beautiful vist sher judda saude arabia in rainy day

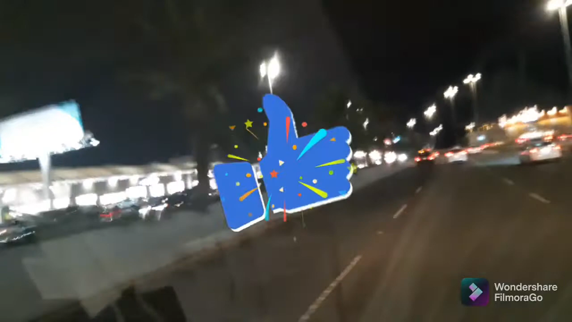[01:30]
کنیا پڑ رہی ہے یہ دیکھیں ابھی ویپر چل رہے ہیں اور بہت دل خوش ہو رہا ہے میرا خیال ہے میں مائک لگا لیتی ہوں لیکن ساتھ سردی جو وائس سے اس ریگارڈ ہو رہا ہے یو دیاروڑ کی ہاں جی یہاں
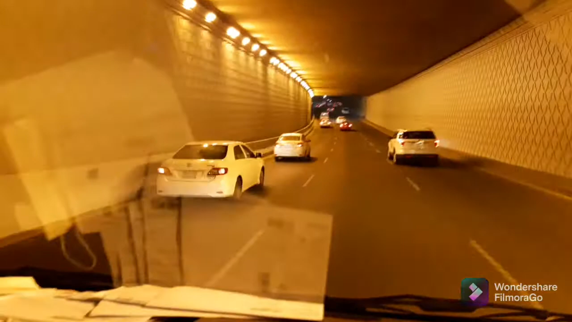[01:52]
تو ہمارا جو ہے کیمرہ پیٹ کرنے والا جو سٹینڈ ہے وہ تھوڑا سا لونز ہو رہا ہے
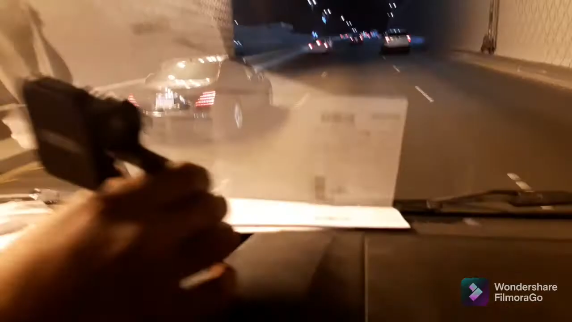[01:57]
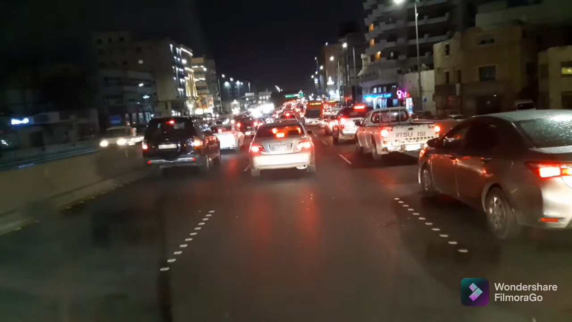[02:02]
اسلام علیکم ہم جا رہے ہیں کندرہ اور آج بارش کا ہو رہی ہے ساست سیدہ پر سکرین پر بوندے نظر آ رہی ہے یہ نہیں ہاں سکھوئی ماشاءاللہ موسم بہت ہی پیارا لگ رہا ہے بہت پیارا روڈ کا ویوز آ رہا ہے ابھی آئی لمبی فیلم بھی اچھی بان رہی ہے اس میں پہلے جلدی بند ہو جاتا تھا سٹینڈ تو یہ کنیا نہیں نظر آ رہی ہے یہ شیشے پر فل بھار رہا ہے کنیوں سے ابھی ویپر چلے گا تو پتہ چلے گا
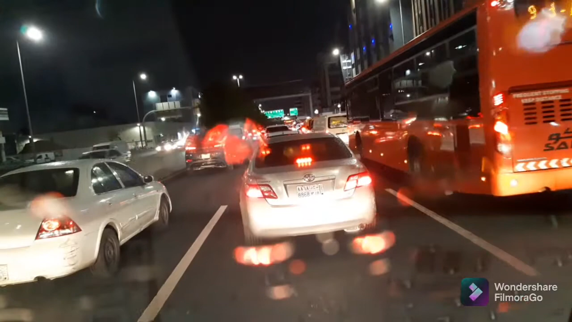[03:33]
ماشاءاللہ یہ دیکھیں سائیڈ میں بس ہے بہت پیاری بسیں ابھی انہوں نے چلا دی ہیں پہلے پرانے پرانے خط ہوا کرتے تھے چھوٹی بسیں ان کو خط کہتے تھے لیکن اس میں لیڈیز کی بھی جگہ ہیں تو کبھی انشاءاللہ جائیں گے بس میں بیک میں اس میں لیڈیز کی جگہ ہیں تو کبھی انجوائے کریں گے بس کو یہ دیکھیں سائیڈ میں بس
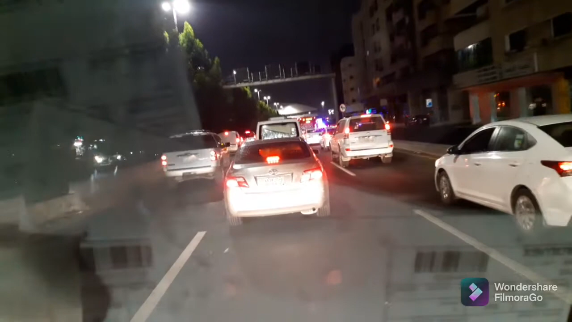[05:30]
آج ہمارے پولس کی گاڑی گئی ہے شاید ہمارے کامرہ دکھائے آگے جو ہم کراس کریں تو پلوس پلوس سیارہ پلوس سیارہ پلس سیارہ پلوس سیارہ تکتیر حاکر دہنشتر غم آتا شاکر ہاں ہاتفی شورتہ ہاتفی شورتہ ہاں
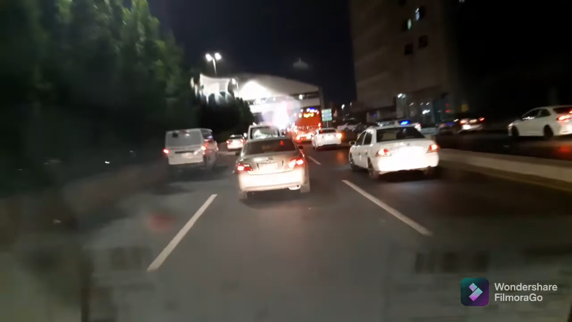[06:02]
ہی وفی ورہ سیارت شورتہ موجود ورہ وہ پرلے روڈ پر جا رہی ہے پولیس کی گاڑی شورتہ ہمارے ابھی آئیے تھوڑی تھوڑی کیمرے
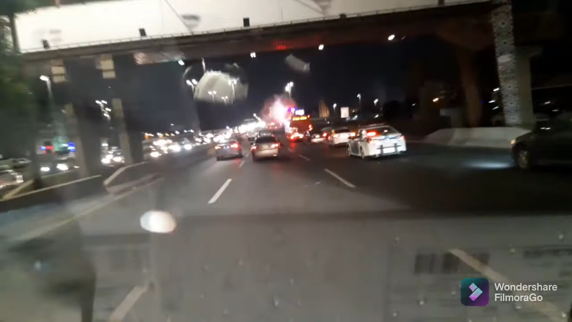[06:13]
میں یہ یہ اب ہم کراز کریں گے پولیس کی گاڑی کو یہ سائیڈ میں ہے تو کافی ہیں پولیس کا نظام بہت زبردست ہے یہ وائٹ گاڑی ہے
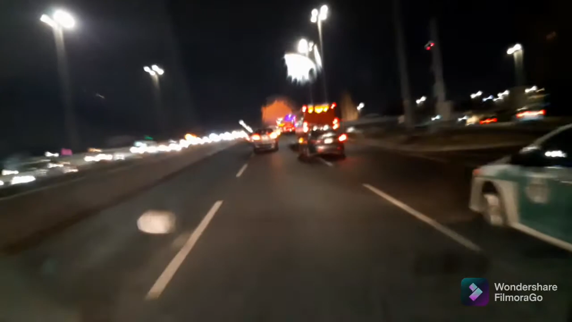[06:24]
کافی بلیک بھی آگئی ہیں گاڑی ہیں پولیس کی یہ سائیڈ میں کراس ہوئی ہے پولیس
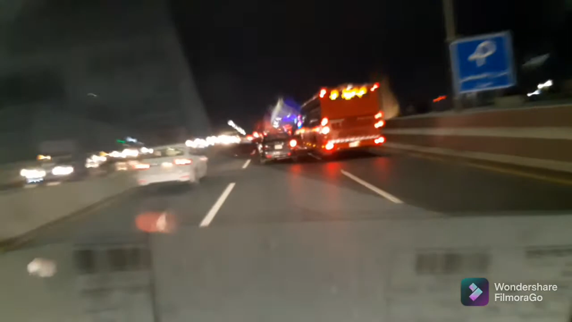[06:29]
کی گاڑی اور پھر یہ بس یہ نہیں بس ہمیں مل گئی ہے کافی
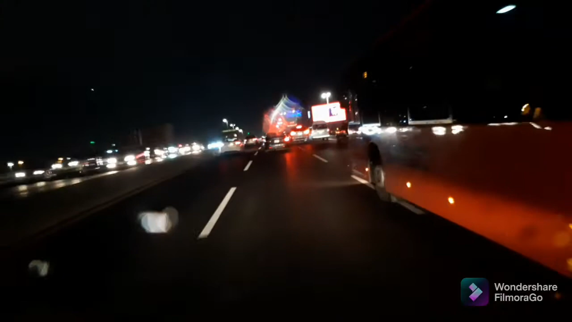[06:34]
پیاری بسیں ہیں اور انشاءاللہ ہم ضرور کسی دن بس میں سفر کریں گے اور آپ کے ساتھ کریں گے شیئر بیک میں جگہ لیڈیس کی بنی ہوتی ہے
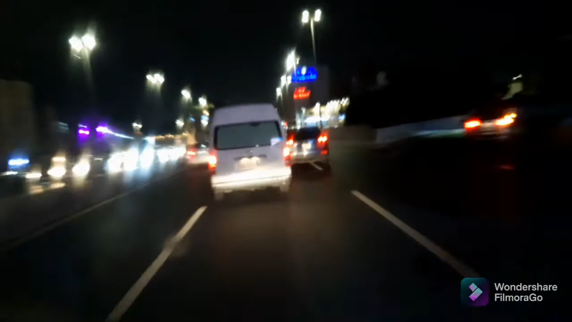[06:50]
تو میں مائک نہیں لگا رہی کیونکہ یہ جو وائٹ ہے نا یہ مجھے بہت پیاری لگتی ہے جو اس میں ریکارڈ ہو رہی ہے روڈ کی یہ مجھے کافی اچھی لگتی ہے تو اس لیے میں ٹھینے میں تھوڑا سا نزدیک کا بھی اوز کرتی ہوں
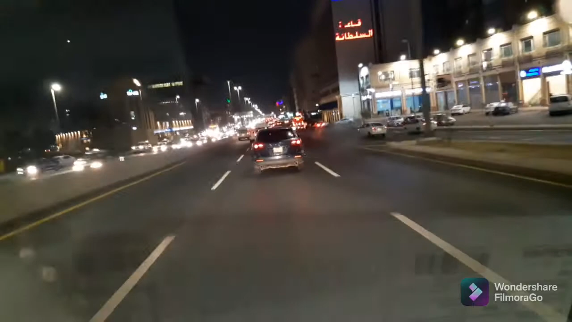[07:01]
تھوڑا سا بھی اوز نزدیک کا کرتے ہیں تو آج ہماری ہو رہی ہے واکنگ وہ بھی گاڑی پہ اور بارش انجوائے ہو رہی ہے اور شکر ہمارا کیمرا بھی کھڑا ہوا گیا سٹینڈ تھوڑا اچھے طریقے سے بہت بار بار کر رہا تھا اب ہم شروع میں بیٹھیں
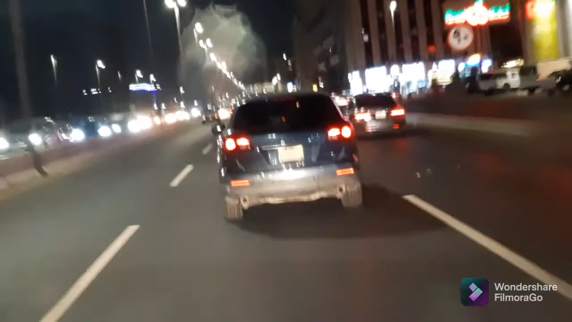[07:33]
تو دیکھتے ہیں کتنی ویڈیو بن گئی ہے پانچ ویٹا ہٹی اٹھتیس سیکنٹ کی ویڈیو اب تک بن چکی ہے تو دیکھتے ہیں کب تک بنتی ہے تھوڑی ابھی آ رہی ہے یہاں پہ نیلی مارکیٹ میں آپ کو لک دکھا دوں نیلی مارکیٹ یہ ہے نیلی مارکیٹ ماشاءاللہ سے بہت خوبصورت محل ہے یہ اور پہلے اس میں ہر قسم کی شاپس تھی لیکن اب سننے میں آیا ہے کہ جو
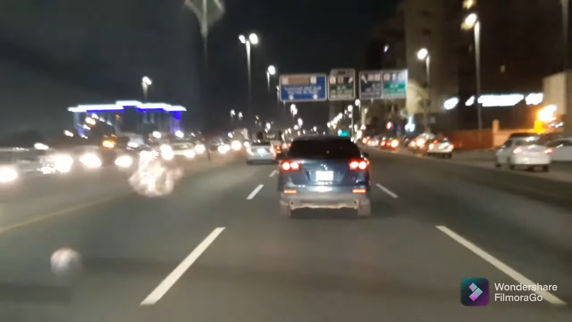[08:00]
سونے کی مارکیٹ اس میں بن رہی ہے جو سونک مارکیٹ کیا نام ہے کندرے میں جو ہے سونک مارکیٹ وہ ٹوٹ رہی ہے اور وہ مارکیٹ ٹوٹ کے یہ نیلی مارکیٹ میں سونے کی سب شاپس شکٹ ہو رہی ہیں یہ ہے ہمارے بہت طرف نیلی مارکیٹ یہ بیلڈنگ آپ کو میں دکھا دیں رہی ہے یہ پہ آیا ہے یہ نیلی مارکیٹ ہے ساتھ میں یہ جا رہی ہے اب کبریاں بن دی ہیں آگے سے کبریاں آگئے ہیں